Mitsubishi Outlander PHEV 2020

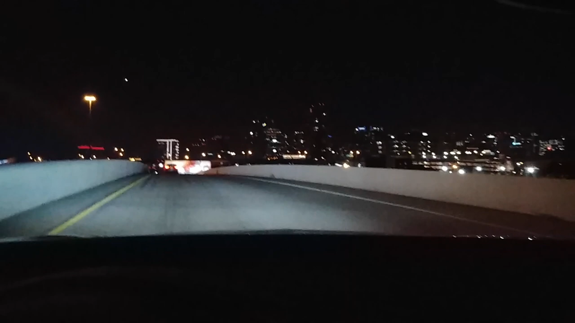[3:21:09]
In a quarter mile, merge onto Texas 366 Spur East. Here comes another nice shot of Dallas at night.
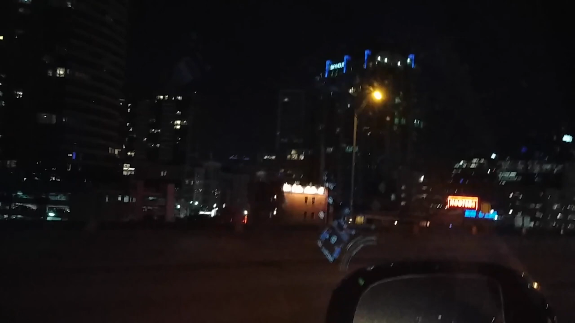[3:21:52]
light appropriately, but it's awesome here. This is the Perot Museum in the middle. Yeah.
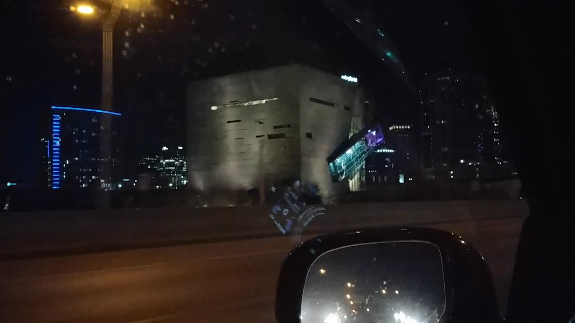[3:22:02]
Lots of lights. This is cool. It's like LA, you know, the way that there's so much energy and stuff. And it's not glitzy and glammy like Vegas kind of thing.